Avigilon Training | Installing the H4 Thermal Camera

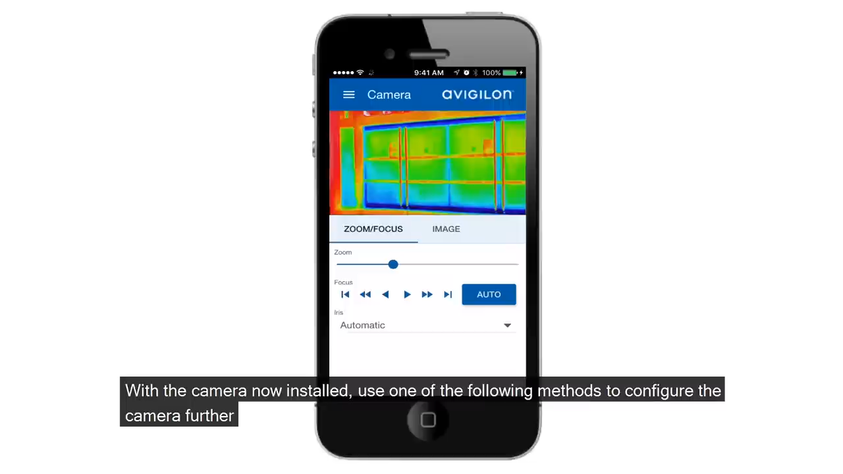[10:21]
With the camera now installed, use one of the following methods to configure the camera further. Use the USB Wi-Fi adapter to access the mobile web interface.